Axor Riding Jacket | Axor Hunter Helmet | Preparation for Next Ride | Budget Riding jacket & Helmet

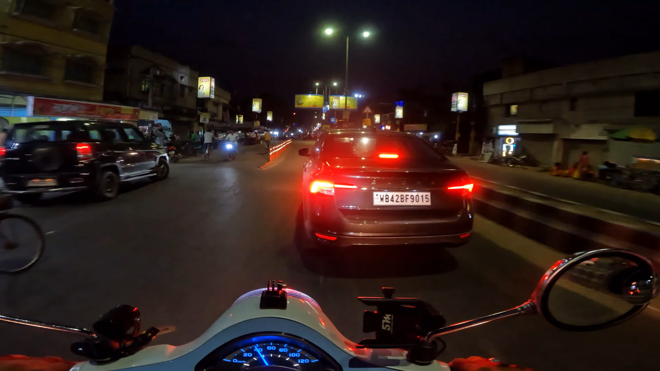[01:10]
বাহ, আজকাল সিডান আছে আমার খুব ভালো লাগছে। ওই তো দেখতে পেয়ে গেছি সামনেই দাঁড়িয়ে আছে, দেখা যাক চলো। এই তো